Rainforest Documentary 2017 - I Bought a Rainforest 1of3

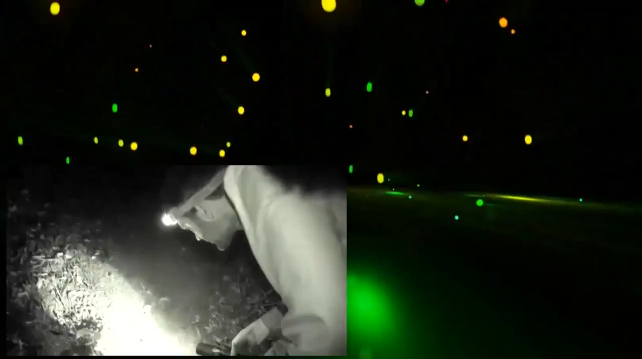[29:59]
what have you seen in the south
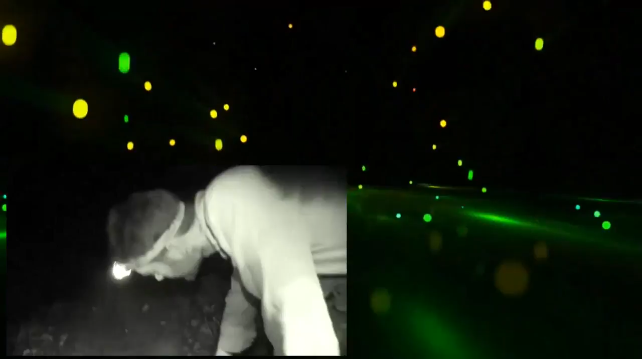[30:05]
oh yeah that's jack that's fresh yeah you can see
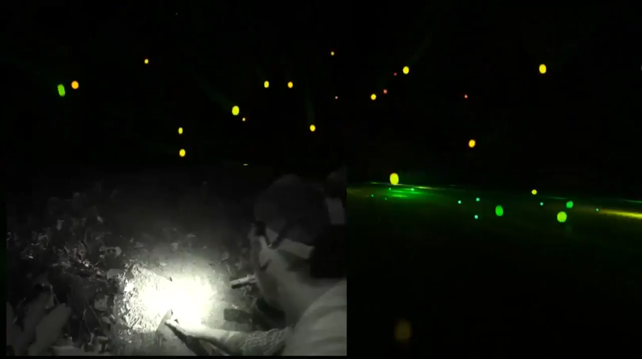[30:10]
how wide that is so camera trip up here yeah we've got a camera trip not very far but it's definitely a jaguar pod
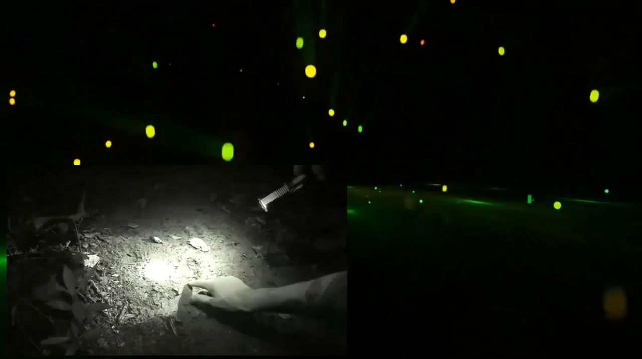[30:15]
could be watching us now couldn't it and